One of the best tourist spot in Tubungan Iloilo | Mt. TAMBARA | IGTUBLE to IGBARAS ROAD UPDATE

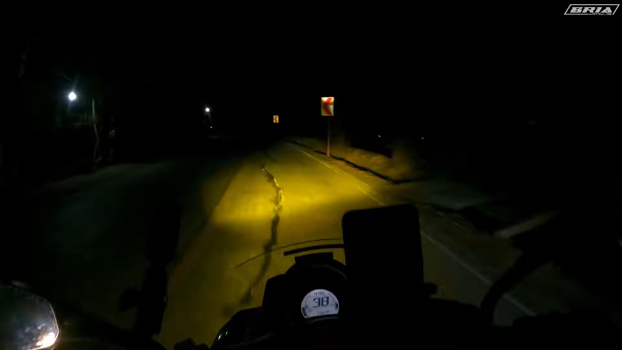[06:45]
Hindi ko pasensya na mapani, ha? Medyo madilim yung view natin ngayon. So mamaya, update ko lang kayo kung malapit na tayo, guys, at medyo maliwanag na. So parati lang naman nating dinadaanan ito. Update ko na kayo kung nandun na tayo sa taas ng Ningalan.